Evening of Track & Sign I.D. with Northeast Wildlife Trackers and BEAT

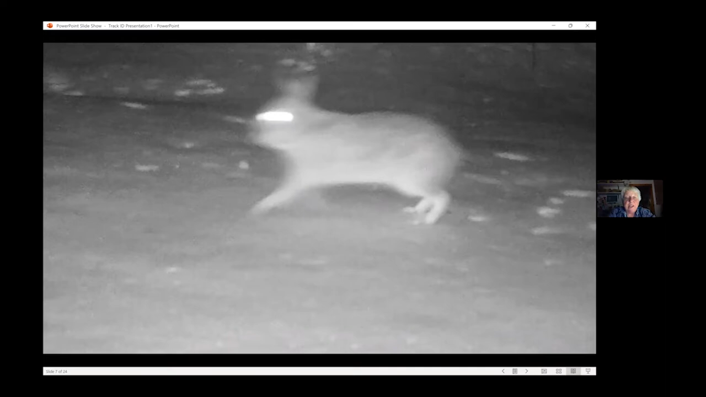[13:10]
this is from Jane and Jane submitted this, this is in your backyard, right, Jane? Yes, it is. Yeah. So I did this cause I thought this was kind of cool. Yes. Look at where the feet are. This is a, uh, obviously a, a cottontail and the back feet, and then you can see one of the front feet anyway, but if we do the next slide, there's the print. So you can see if we go,
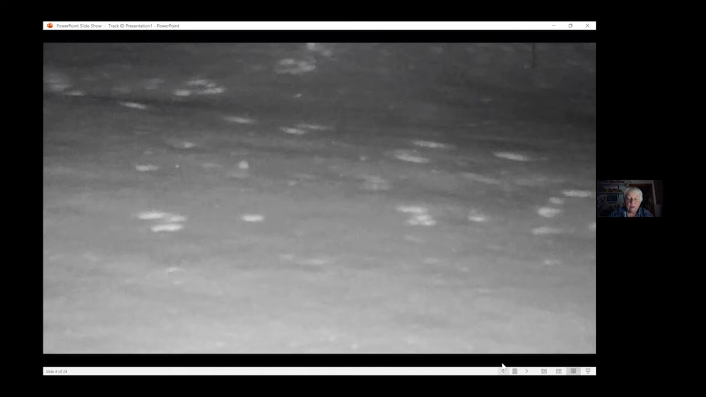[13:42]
go back here's, you can see where the back feet are and the, and now, now you can see where the, you can see where they, where the print was left, uh, the way the animal moves. So it put down its front feet. So here we go to the, I labeled it, it put down his front feet, it's front feet and brought the hind feet around on either side and made this little,